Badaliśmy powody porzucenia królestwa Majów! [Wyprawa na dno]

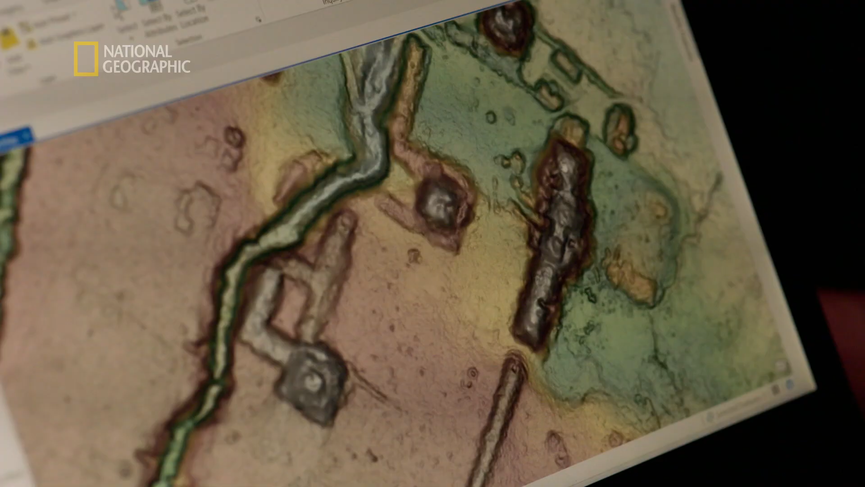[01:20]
Ale co ciekawe, jeśli zwiększymy obszar, nie widać żadnych budowli.
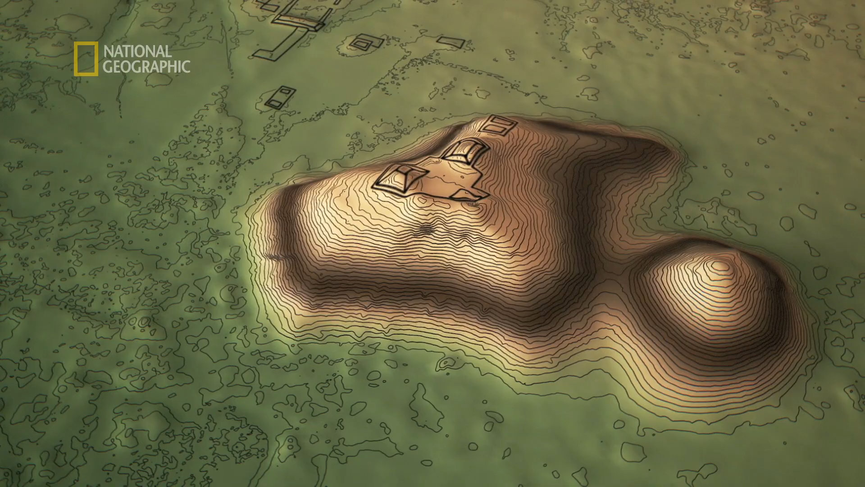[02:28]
Jeśli przejdziemy z tego schronienia na wzgórzu, na południe, widać długie kanały wiodące do strumieni.